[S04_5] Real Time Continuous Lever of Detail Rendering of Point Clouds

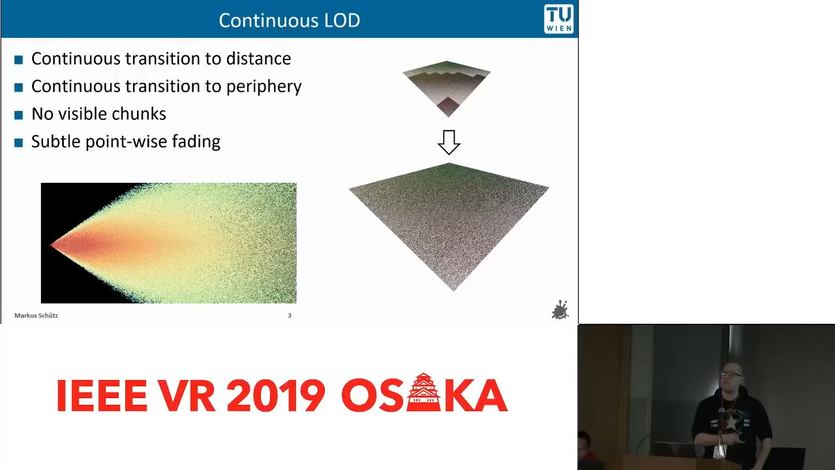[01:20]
So we don't have level of detail 0, 1, 2, 3. We also have anything in between. And we end up with some kind of uniform distribution of points in screen space. The basic idea behind our method is that we want to sample the point cloud in a way so that we have a certain target spacings or certain spacing between points at a certain distance.
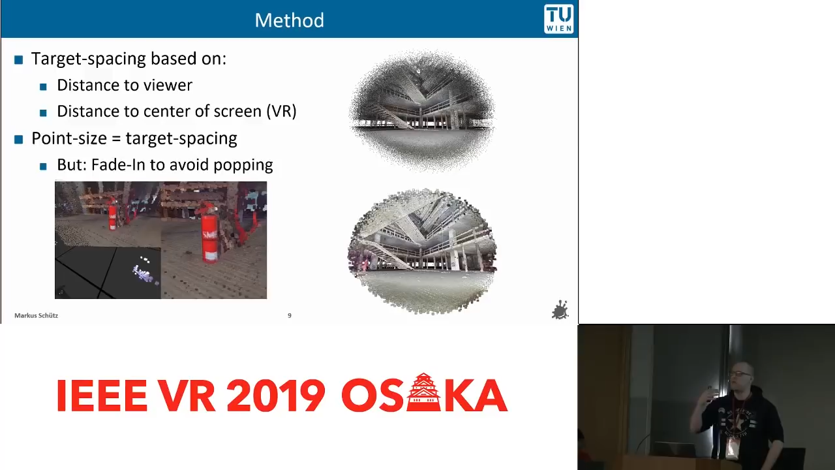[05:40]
So what we do is we also fade them in by growing and shrinking them first. And what this looks like is like this here.
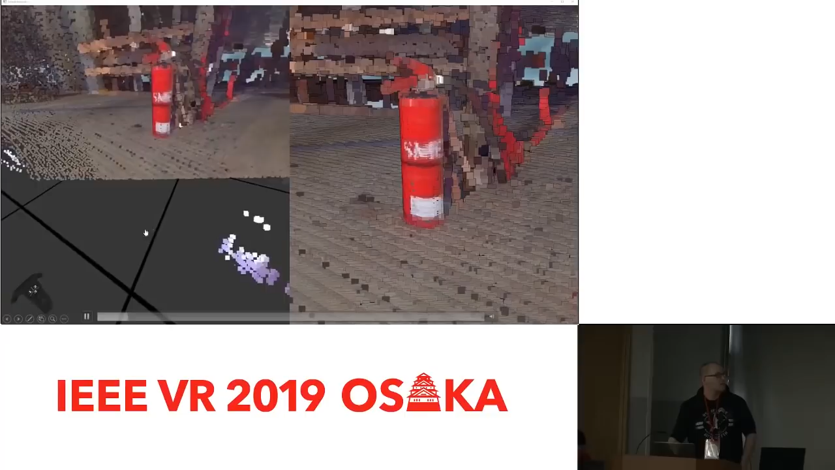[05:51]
So if you look to the right here, as a user moves away from this fire extinguisher, points are removed, but they don't disappear immediately, they are shrinked. And as he approaches the fire extinguisher, they grow again.
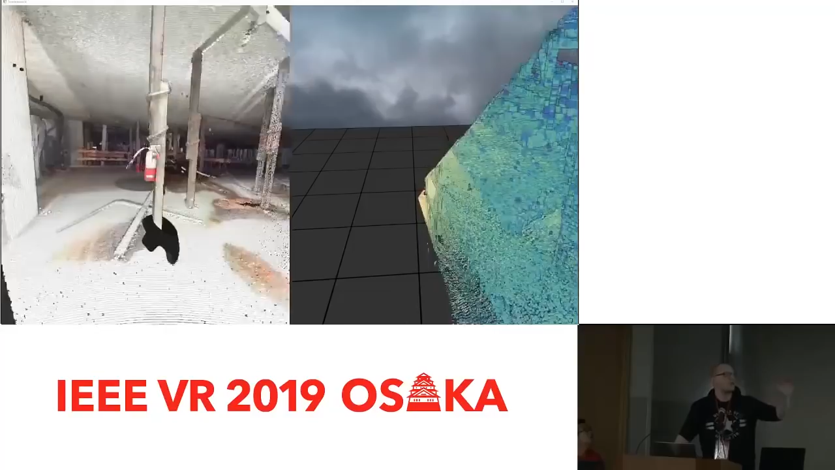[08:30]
So usually you use something like an arc tree or a KD tree to render something like that. But these tree structures, they don't align very well with all these beams and noise in this data set here.
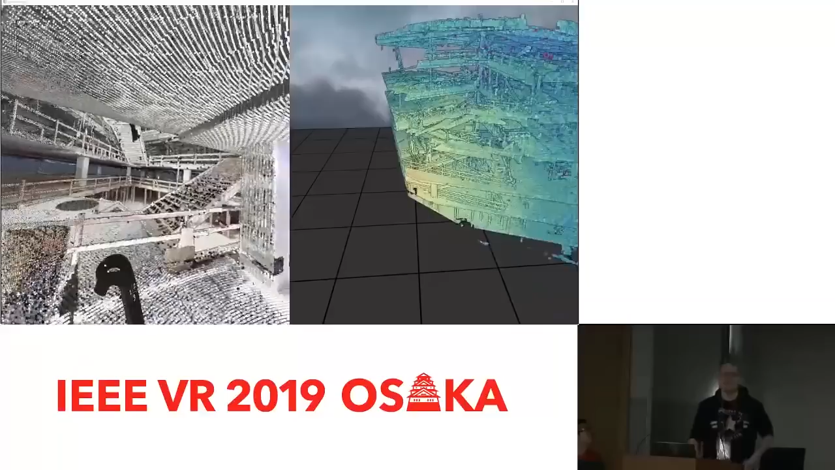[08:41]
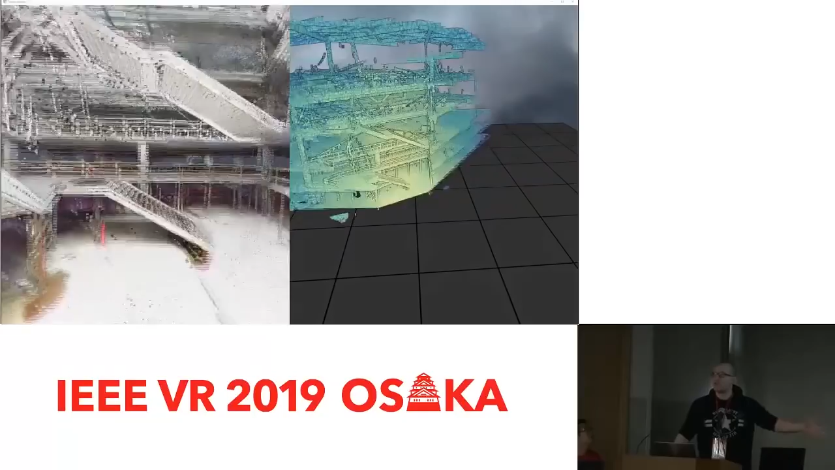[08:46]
Since we're just iterating overall points and copying the one that we need, we are not really bound by how these points are structured.
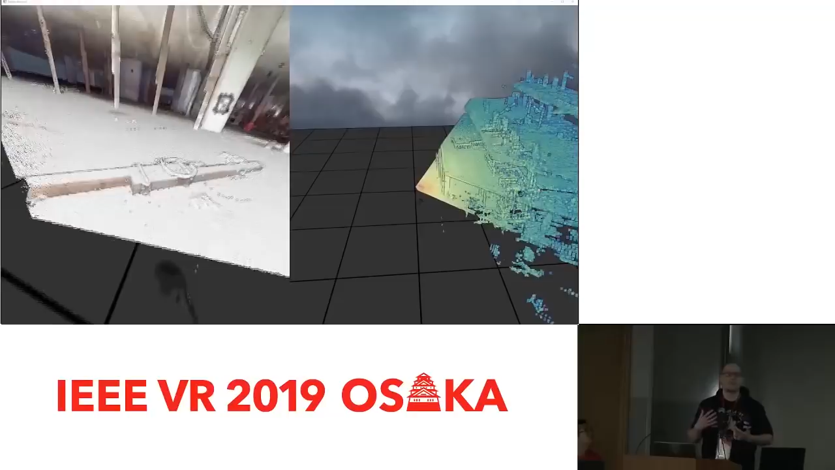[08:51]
So it doesn't really matter. And all of this is done here. 86 million points, downsampled to 3 million points, and then render twice and actually three times here because of this bird's eye view in a single frame.
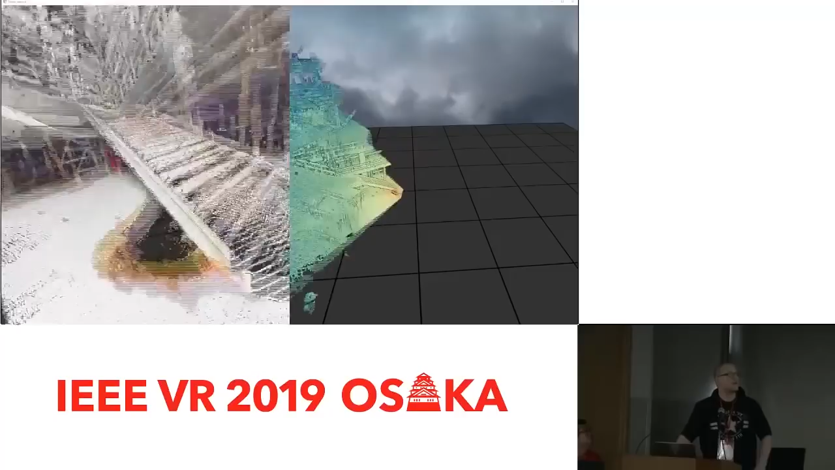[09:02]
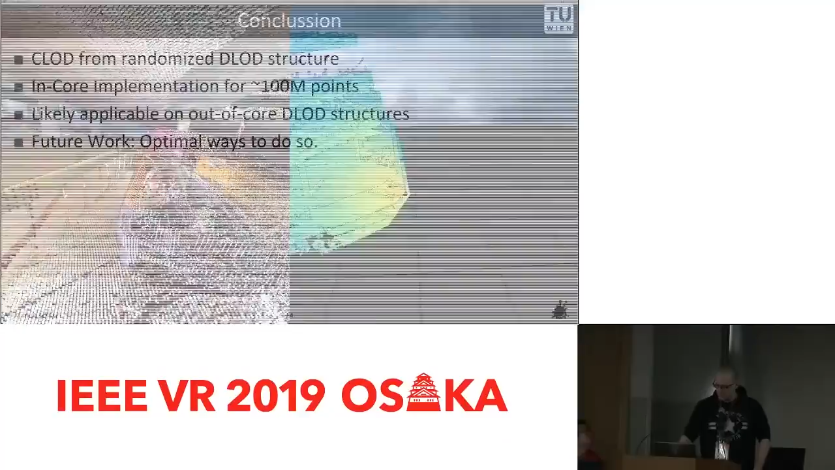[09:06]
So in conclusion, we found that you can do a continuous level of detail rendering of point clouds by simply randomizing state-of-the-art's grid level of detail structures.